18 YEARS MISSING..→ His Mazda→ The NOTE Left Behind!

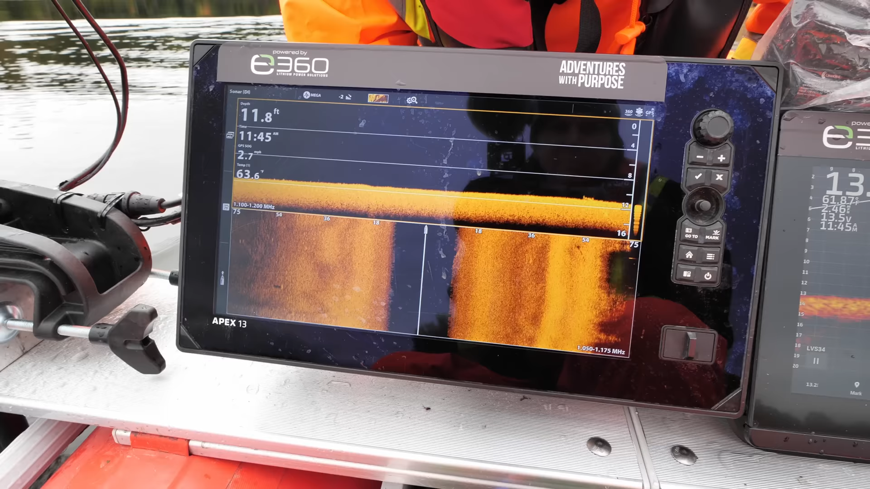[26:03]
On screen: depth 11.8 ft
Looking for four tires attached to a pickup.
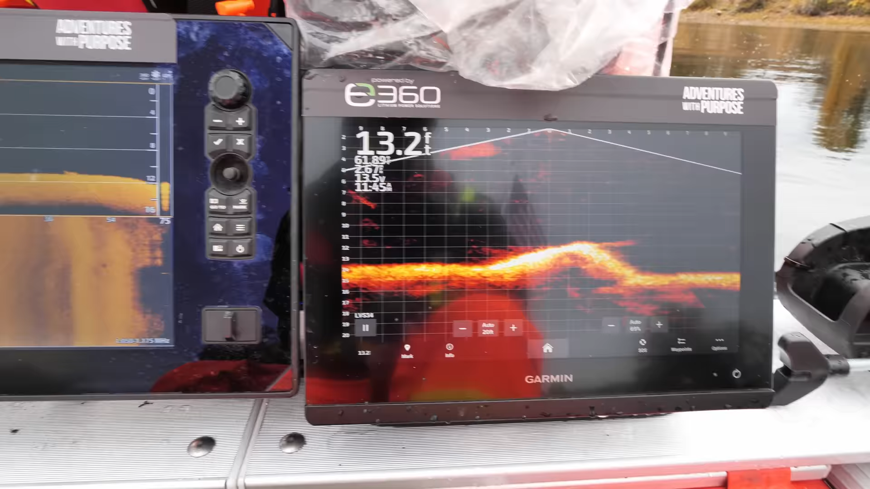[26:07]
On screen: depth 13.2 ft
Like, see how that's shiny? See how that's shiny? You see how we need to double check that at multiple angles?
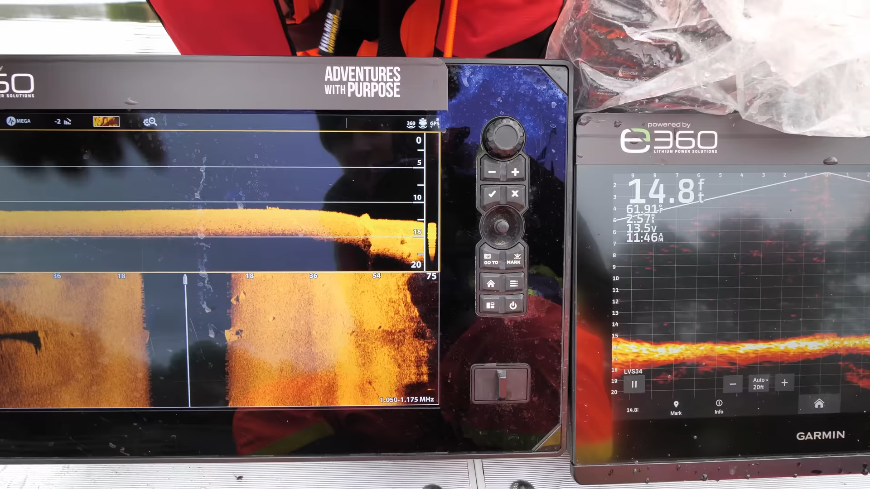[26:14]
On screen: depth 14.8 ft
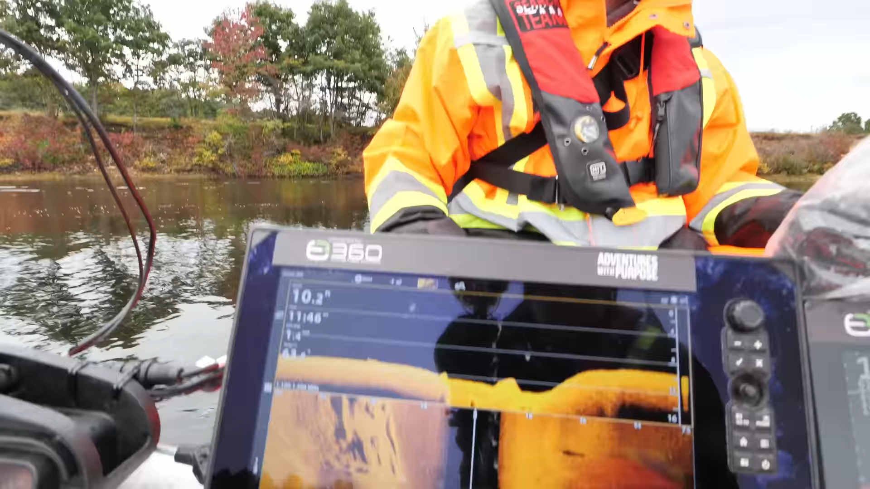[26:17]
We're looking for height, shape. Yeah, see at this angle? See, rock.
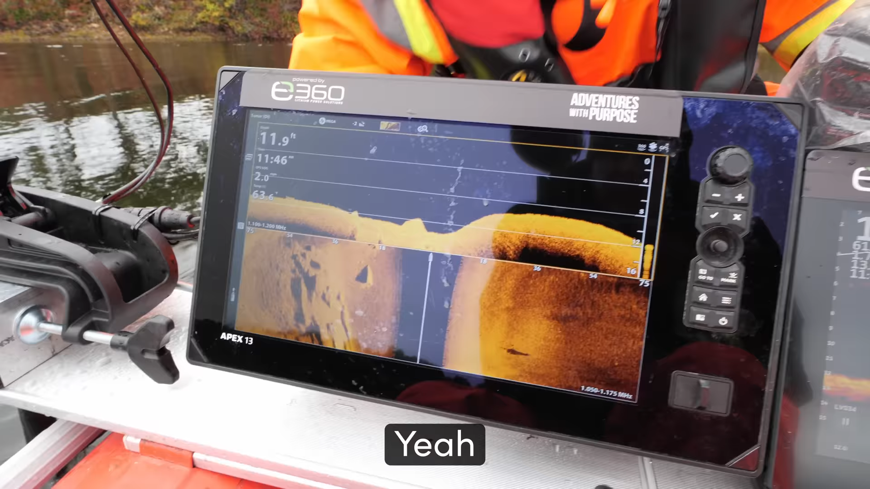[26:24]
On screen: depth 11.9 ft
Yeah. Rock, rock. And those are all, oh, wait.
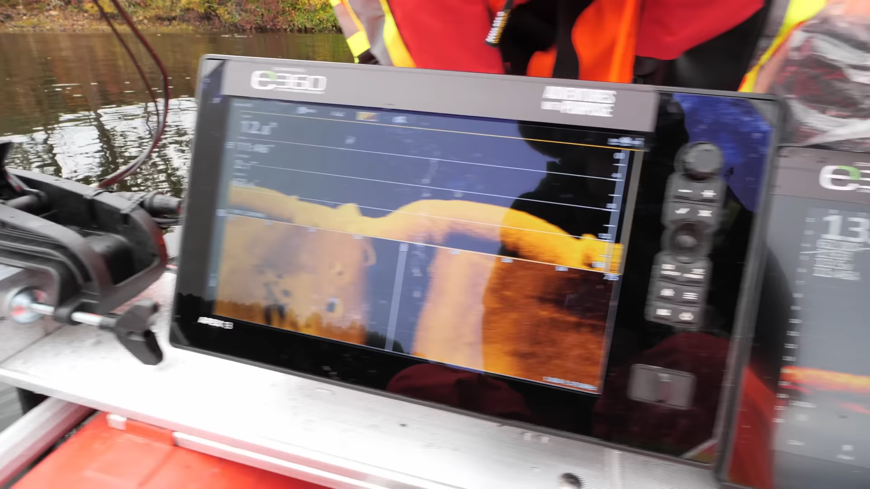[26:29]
Look at, yeah, I think it's a rock as well. But it's a little bit different.
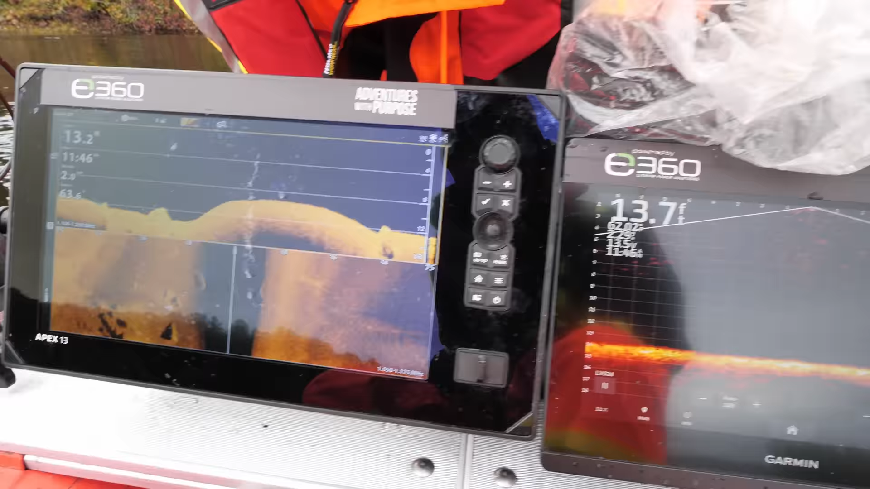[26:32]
We want to double check that one.
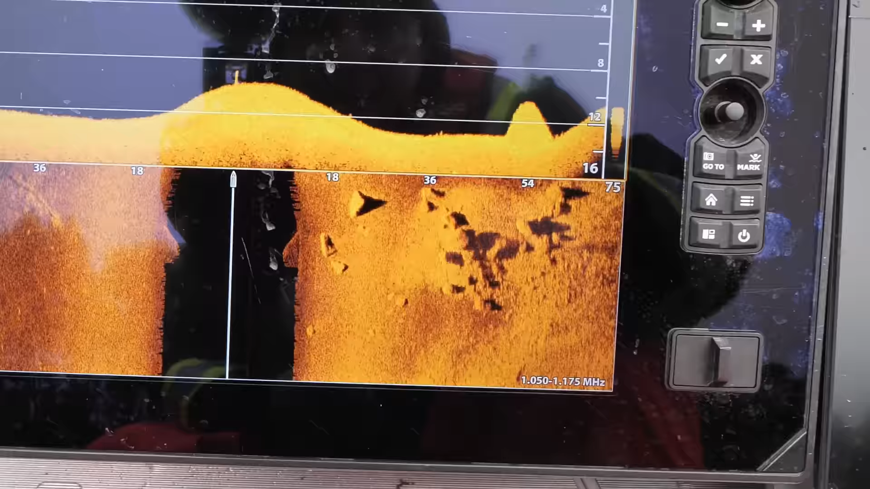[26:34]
So we have those three rocks that we've identified, and then the, we don't know what it is.
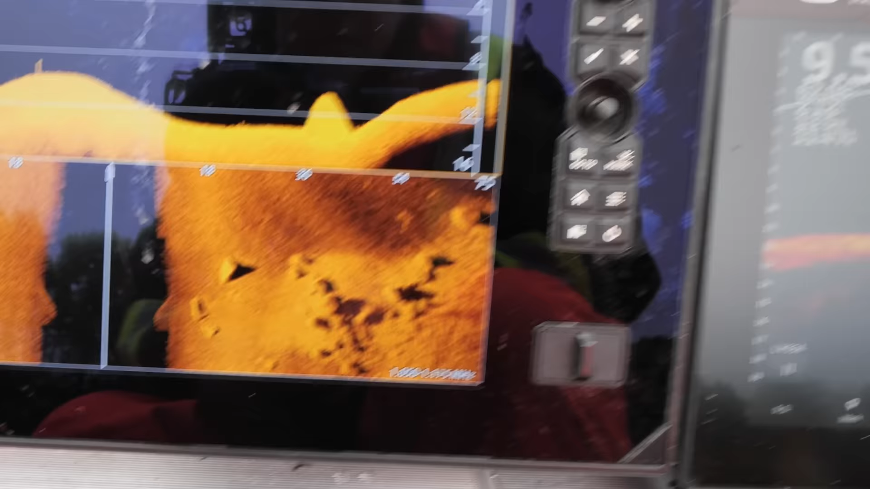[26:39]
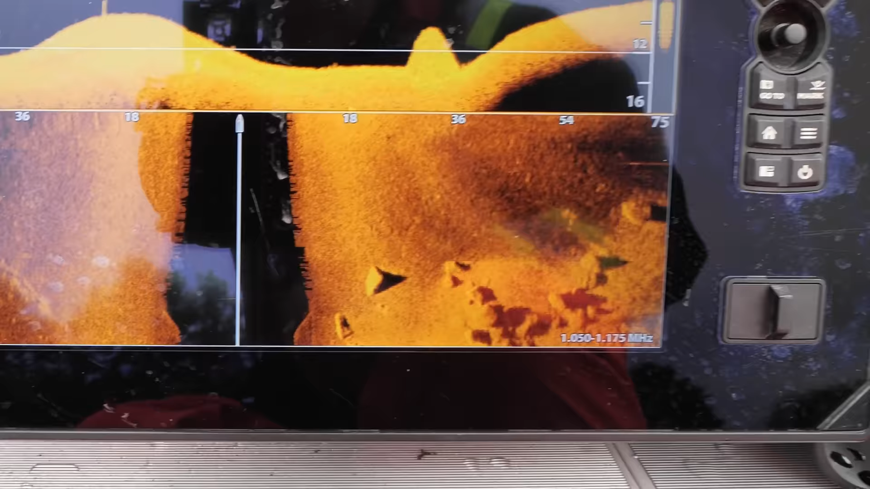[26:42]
But we don't have any shape to it. More of a round rock mound.
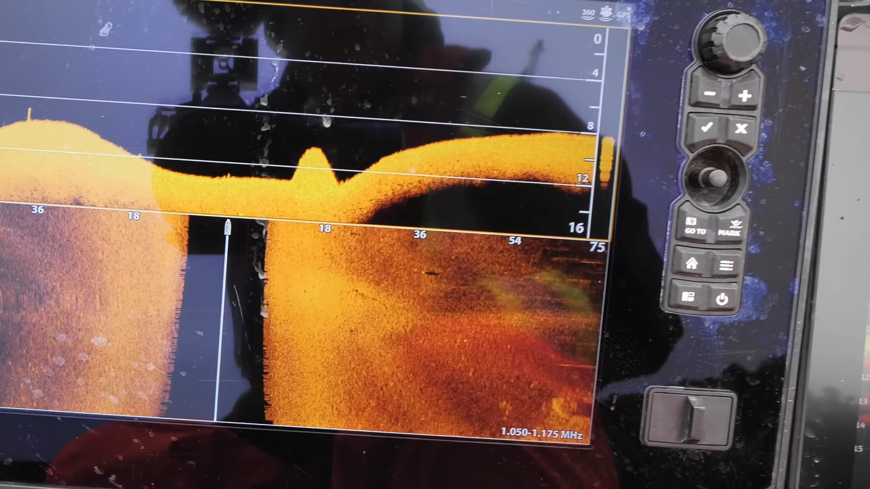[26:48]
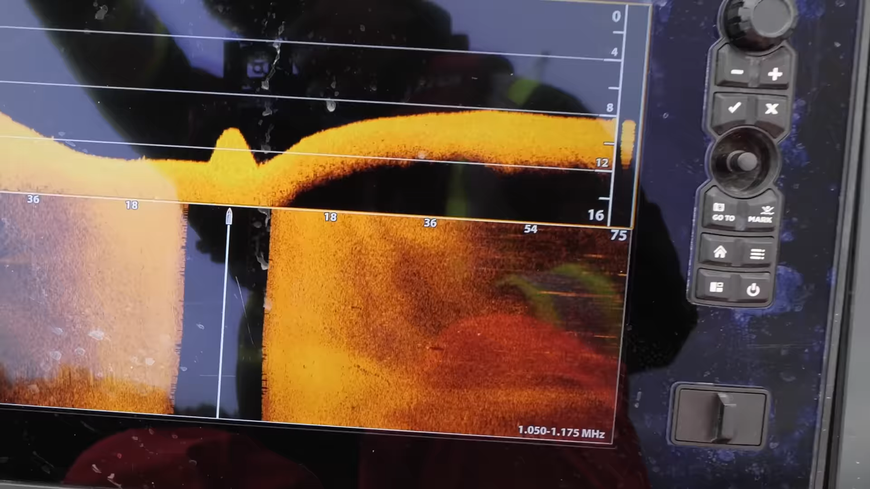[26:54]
So now we know it's in that line there with that tree that has the colors changing on it.
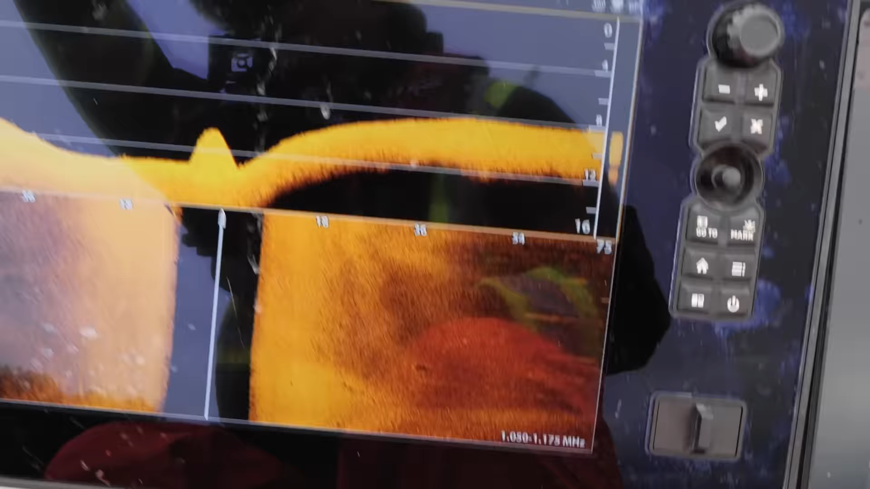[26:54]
So now we need to identify how far from shore so we can get a different 45 degree over the top of it.
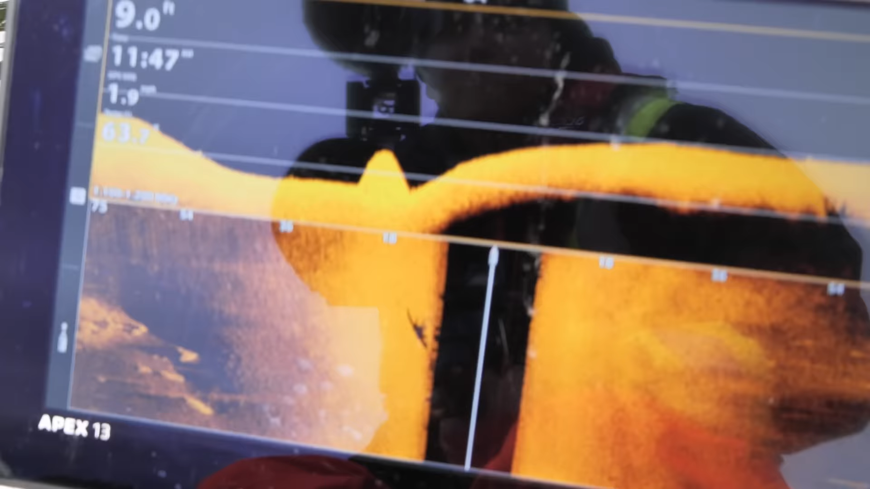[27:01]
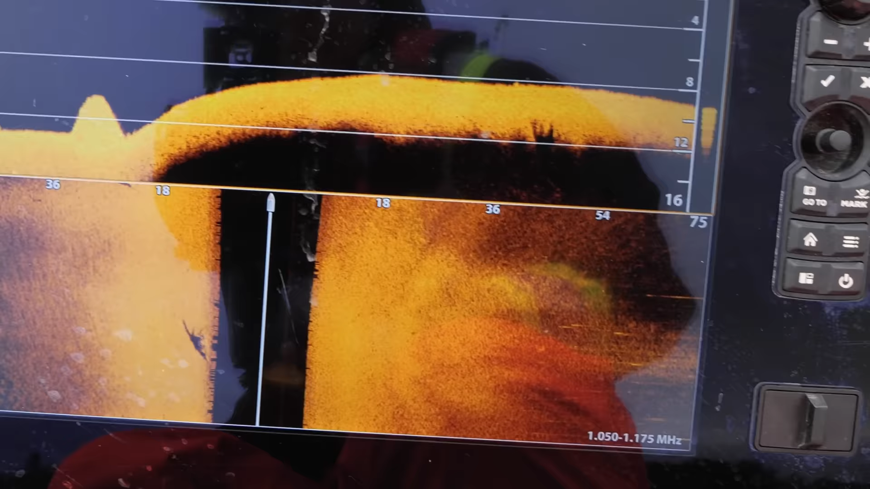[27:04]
Or a 90 degree scan. So I'm not getting the height that I want from a down imaging.
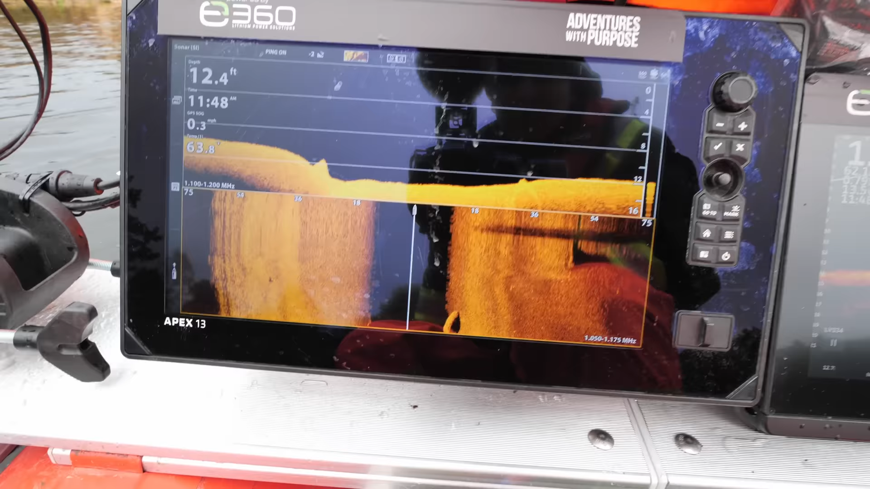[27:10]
On screen: depth 12.4 ft
But here, I'll bring it up on live scope over here.
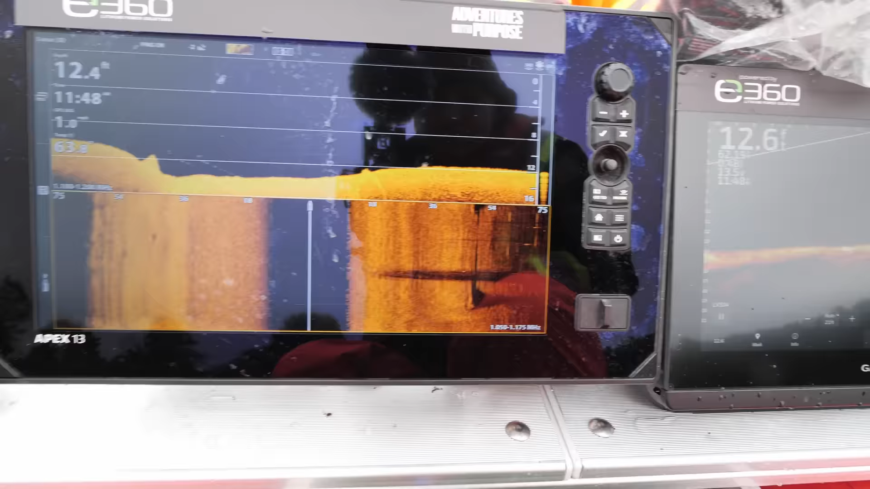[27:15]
All right, so see, we're coming up on it. Yeah, that's short, dude. That's real short. Yep.
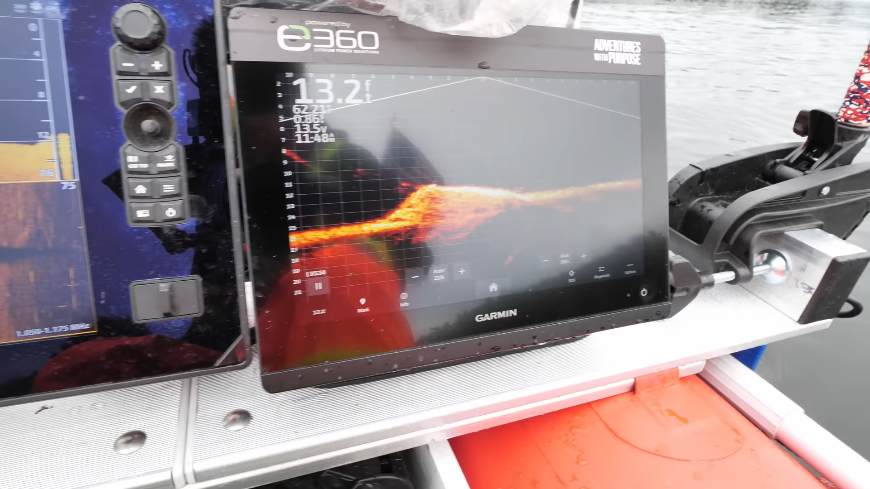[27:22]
On screen: depth 13.2 ft
Yeah, so now as we... Is it a buried SUV? Well, that's, I don't think it's a buried SUV.
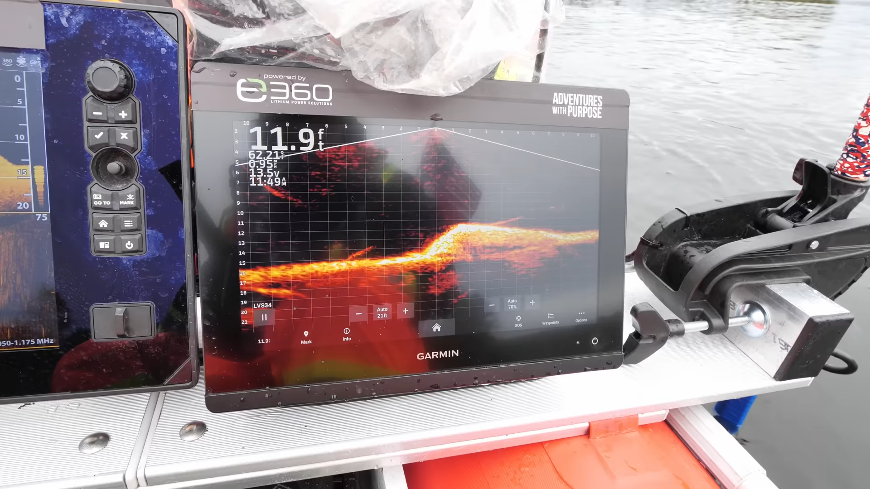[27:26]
On screen: depth 11.9 ft
I'm gonna spin around it now. See how shiny it is? Yep, I know, it's really shiny.